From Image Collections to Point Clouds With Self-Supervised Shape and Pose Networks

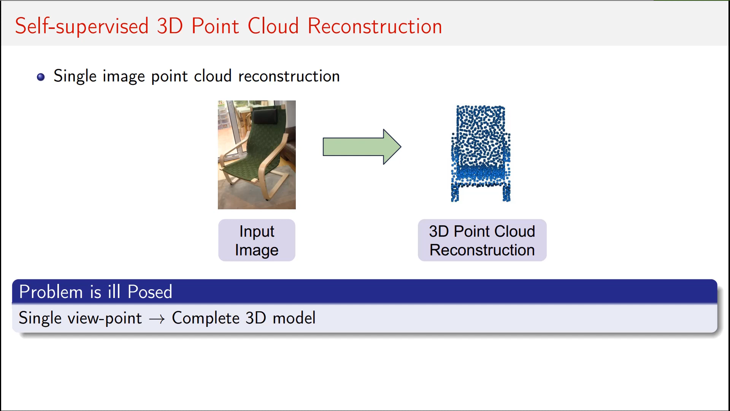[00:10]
Most existing approaches utilize either 3D data or multiple 2D projections of each 3D model in the training stage. The key contribution of our work is to utilize just a collection of images and corresponding